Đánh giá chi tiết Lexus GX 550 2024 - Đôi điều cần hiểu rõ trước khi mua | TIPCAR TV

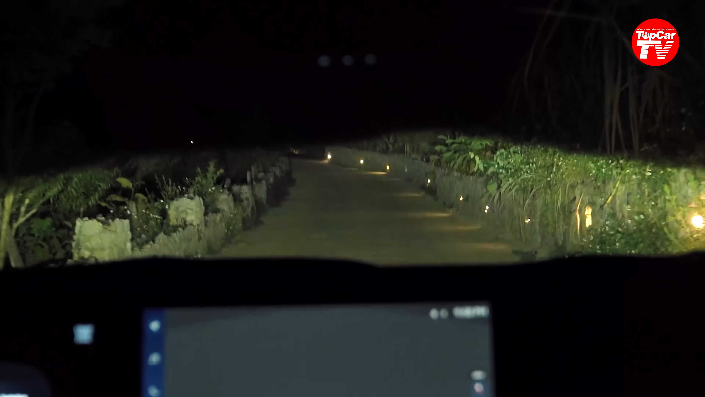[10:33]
Và cường độ chiếu sáng thì sao Bây giờ chúng tôi mời quý vị Cùng quan sát và tự đánh giá